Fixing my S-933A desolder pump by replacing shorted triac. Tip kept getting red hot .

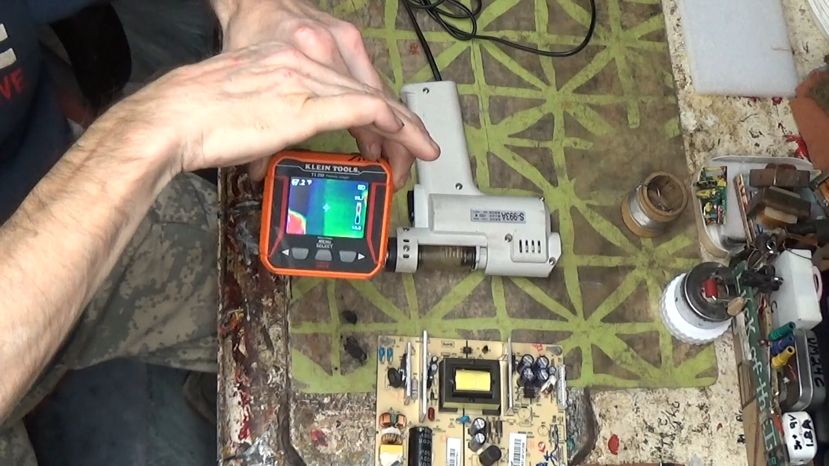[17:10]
There it is. It should go up to over 400 degrees. Oh, yeah. I mean, that was kind of the reason why I got it. So you can see it's topping out at almost 400. So that's plenty enough to desolder.